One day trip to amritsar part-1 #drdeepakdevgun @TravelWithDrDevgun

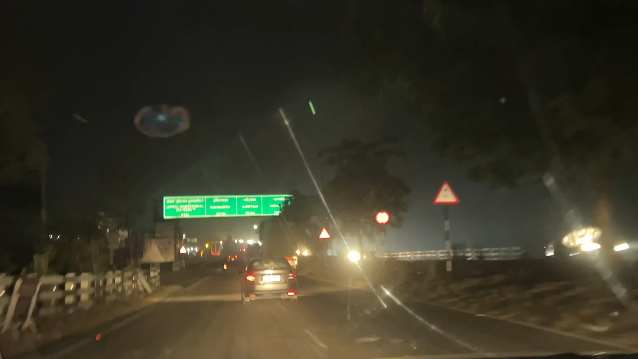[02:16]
आ गया है यहां से अमरिसर का रास्ता है 98 km
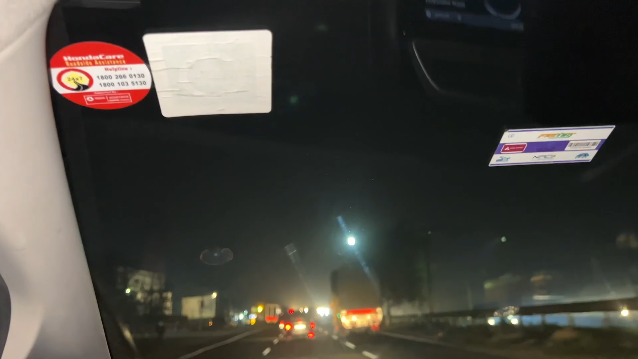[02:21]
लगबख जाएगा यह लवली प्रोफेशनल उनस्टी है अपके लेट साइड में और हमने
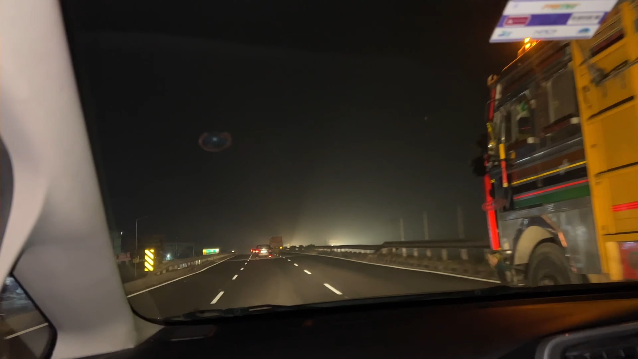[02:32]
अभी हभी क्रॉस किया है लवली प्रोफेशनल उन्�